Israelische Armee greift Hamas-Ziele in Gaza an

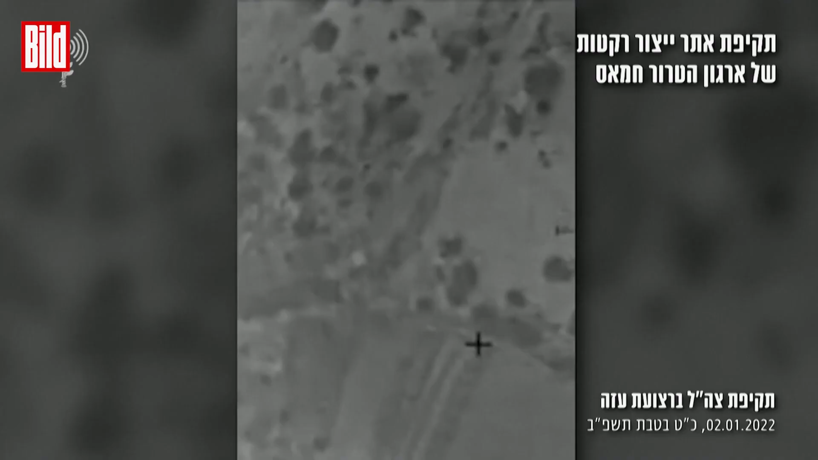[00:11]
Sie veröffentlichte Infrarot-Luftbilder der Einsätze. Nach palästinensischen Angaben wurden Sicherheitsposten und ein Ausbildungslager getroffen.